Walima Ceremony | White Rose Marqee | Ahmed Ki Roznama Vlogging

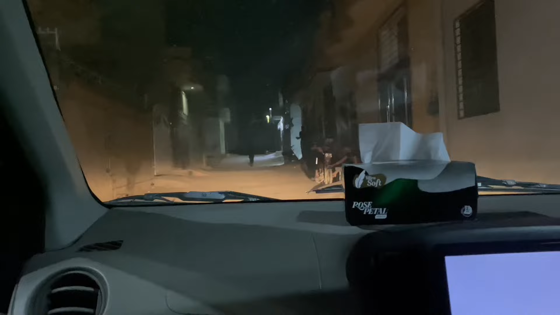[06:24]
तीसरी का नंबर आएगा जो अभी आ रही है, वो माँ असद मामू की गाड़ी आ रही है।
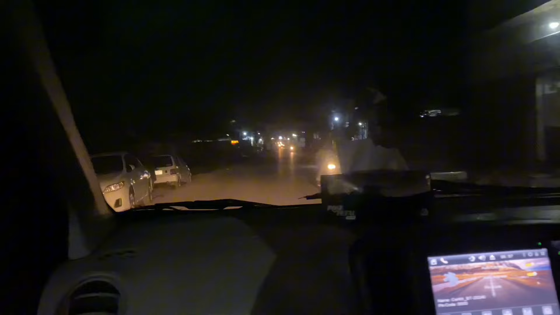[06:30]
एक गाड़ी निकल चुकी है और ये अब दूसरी आ गई है, हम इसमें सारे बंदे बिठाने हैं। चलें दाऊद? हाँ। चलो फिर।